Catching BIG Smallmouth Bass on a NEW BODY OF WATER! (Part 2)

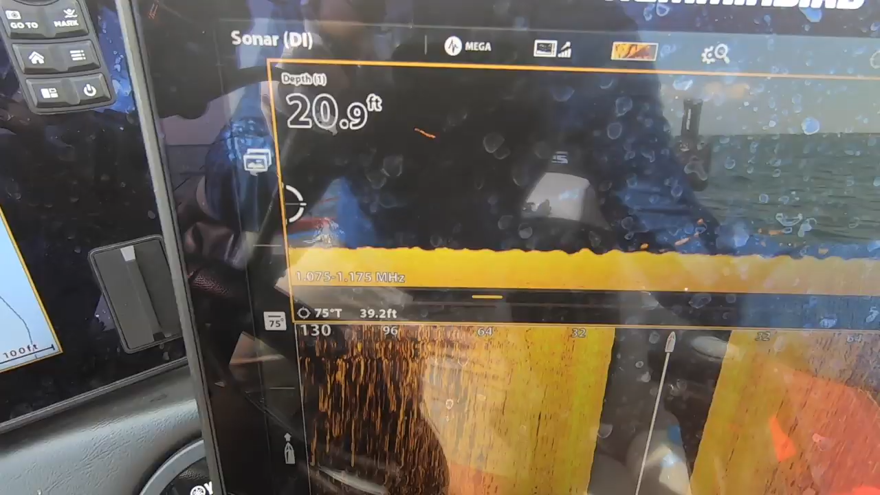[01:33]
On screen: depth 20.9 ft
That is loaded. We should be able to go like
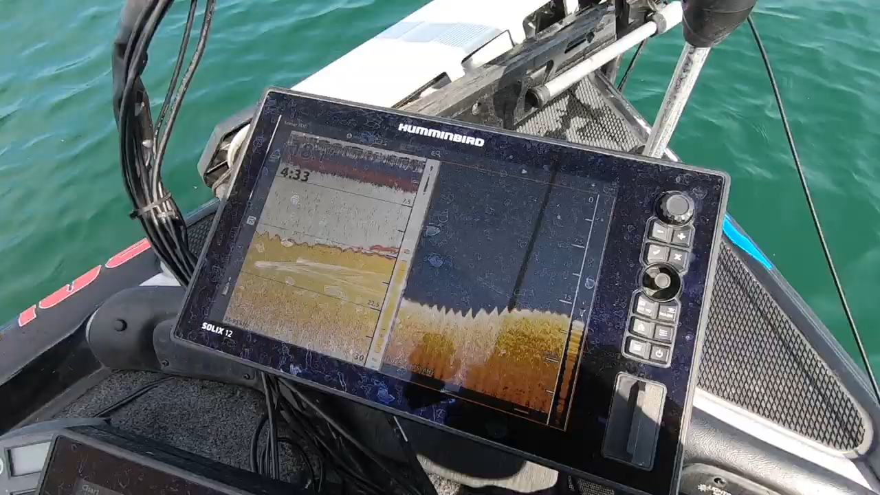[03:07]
Guys, you can see right here, there's one I'm gonna let Devin drop on.
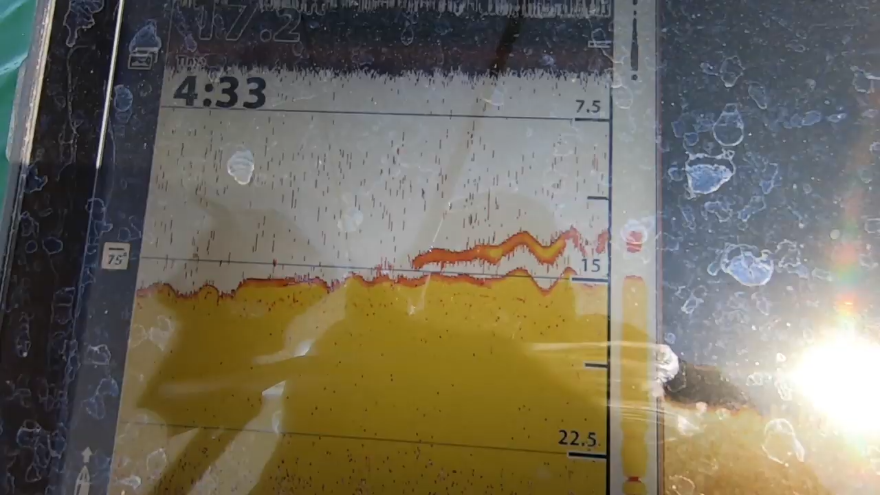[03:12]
But that's what they're on, is that little ridge. Like, that's not even barely a 2 foot drop.
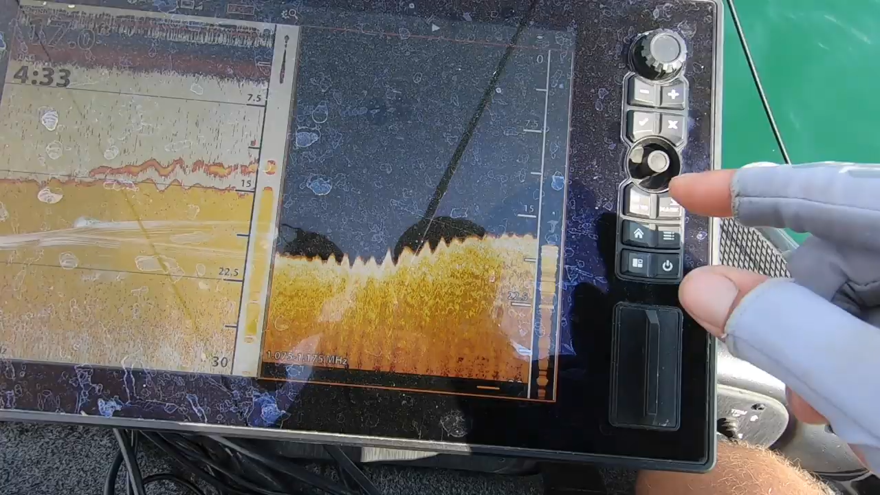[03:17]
And they're loaded on it. He went down on it, dude.
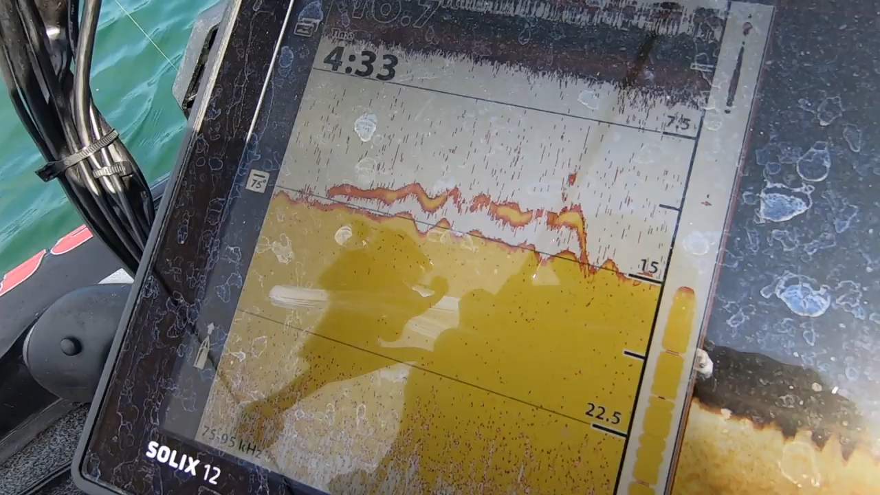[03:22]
He's on it. Got him. Be a big one. Not bad. Not a bad one, dude.